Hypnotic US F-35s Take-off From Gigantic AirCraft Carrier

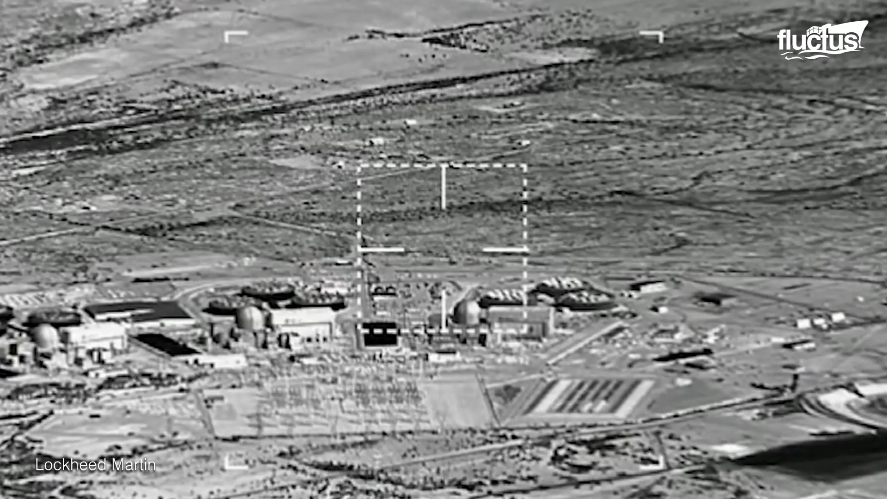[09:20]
This multifunction system offers superior air-to-ground and air-to-air data, including high-resolution imagery, laser spot tracking, and range-finding.
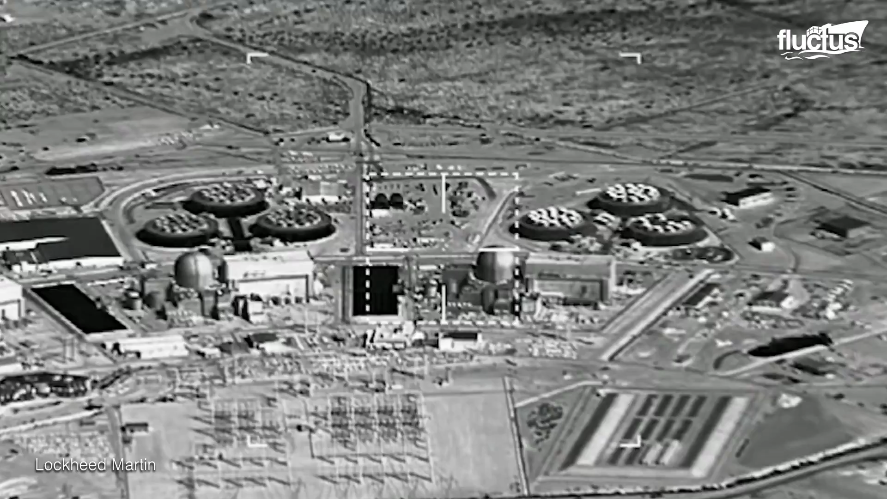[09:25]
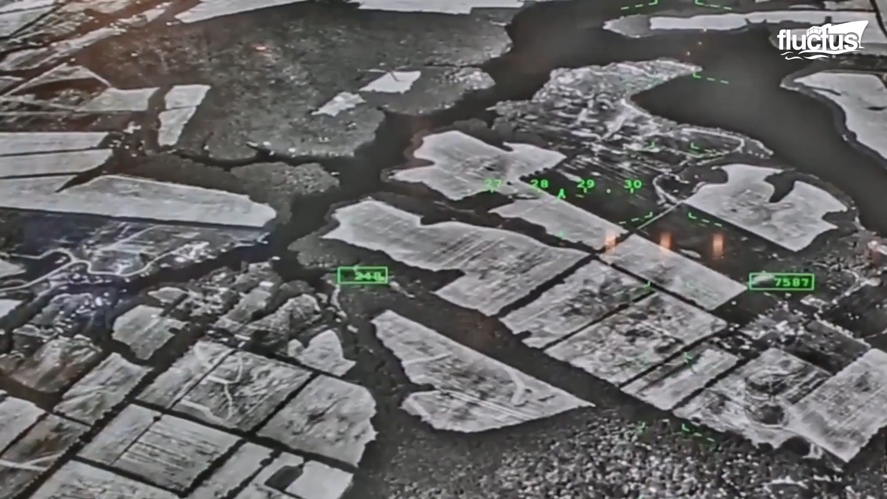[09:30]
The EOTS is actually integrated directly into the F-35's fuselage, just underneath the nose of the aircraft.